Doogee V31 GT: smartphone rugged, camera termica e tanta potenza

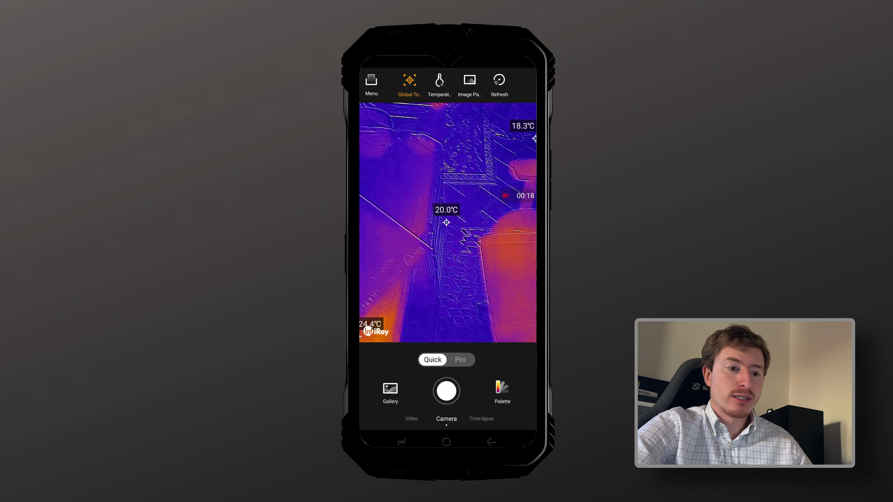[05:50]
On screen: spot 20.0°C
si ha un sensore che permette di misurare la temperatura di ogni elemento che sia davanti.
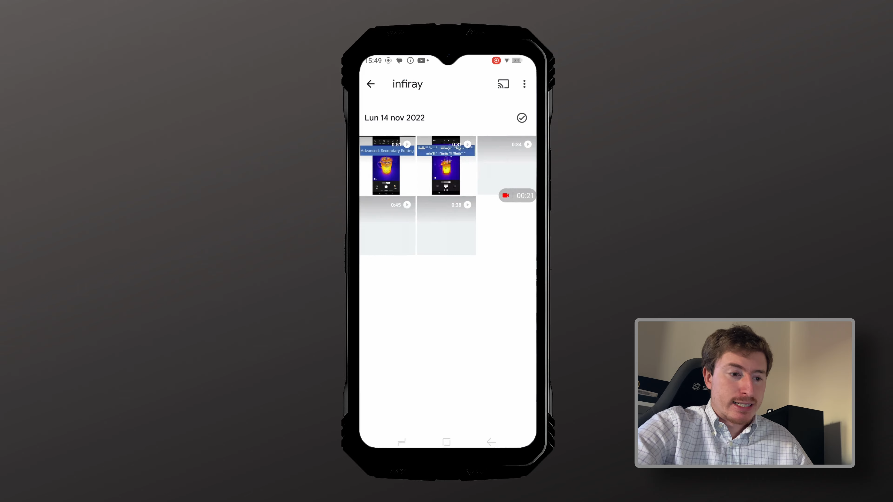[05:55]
Già quando si apre la galleria viene fatta un'introduzione attraverso dei video e l'app che gestisce tale funzionalità
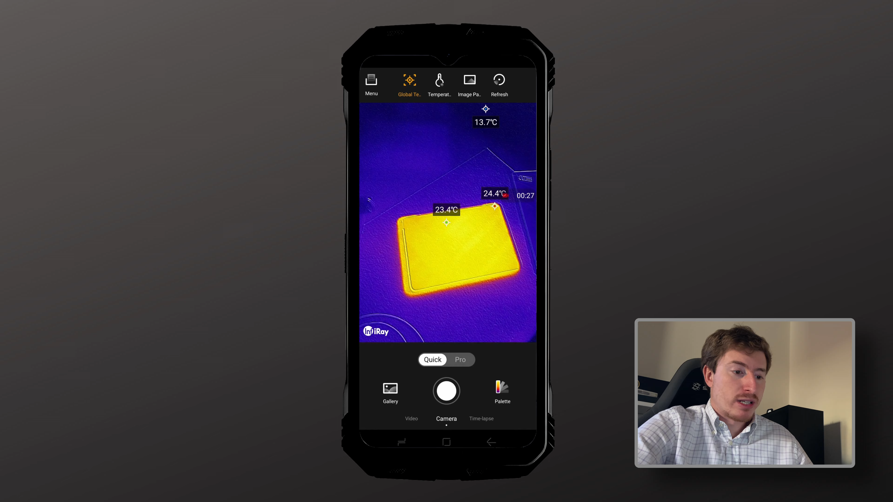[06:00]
On screen: spot 23.4°C, max 24.4°C, min 13.7°C
è decisamente completa e quindi sicuramente occuperà per diversi minuti l'utente se intende provare tutte le opzioni.